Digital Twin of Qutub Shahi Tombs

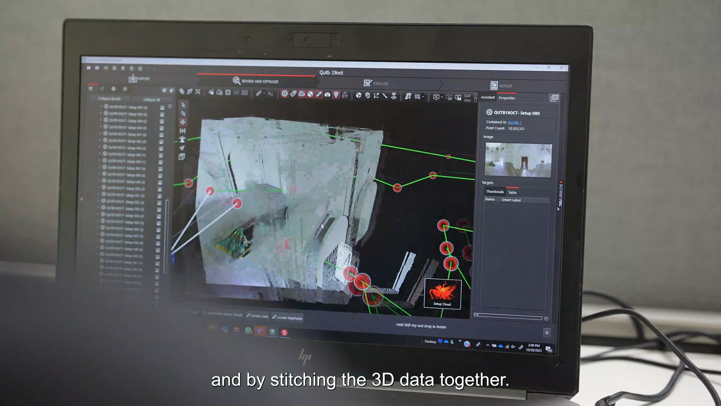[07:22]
And for this we will be using a couple of hexagon solutions.